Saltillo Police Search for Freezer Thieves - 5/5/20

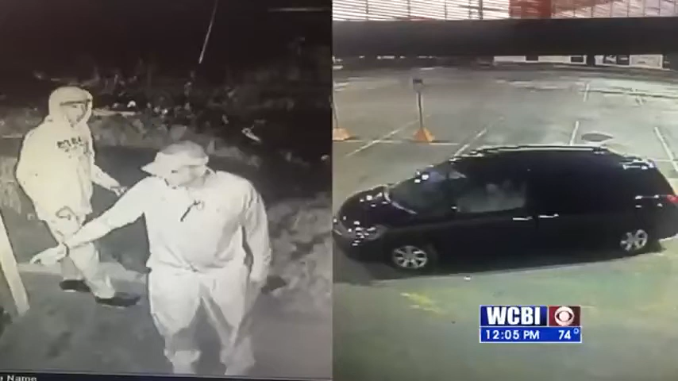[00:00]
Police are looking for two people who broke into a restaurant's freezer, getting away with several things. Police say the Saltillo Skybox restaurant's outside meat freezer was broken into at the end of April. Police believe two white men driving this dark color minivan are behind the crime. If you recognize the individuals in the scene called Crime Stoppers or the Saltillo Police Department, there's a $1,000 reward.